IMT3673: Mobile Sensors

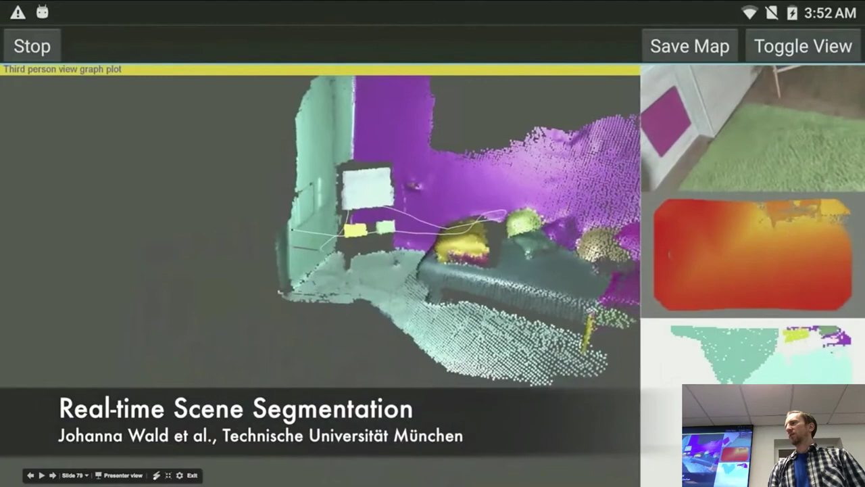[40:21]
So you at the same time register the space around you as they are doing right now.
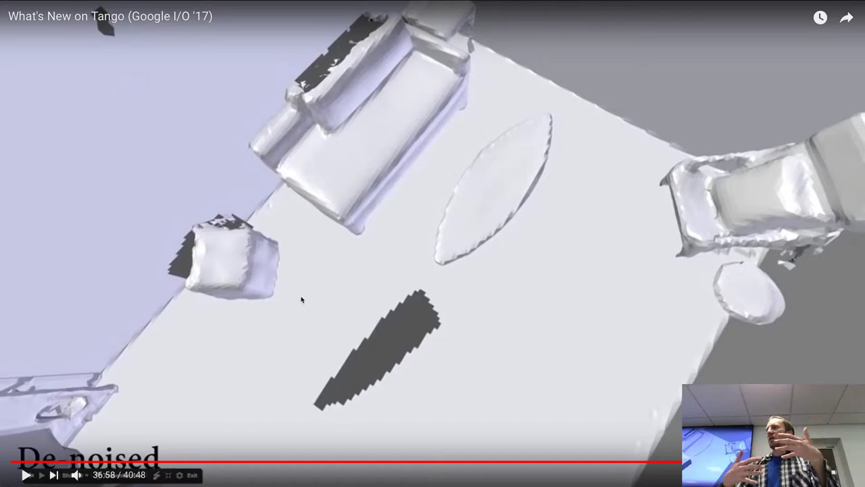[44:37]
You have kind of a rough representation. So even looking at the,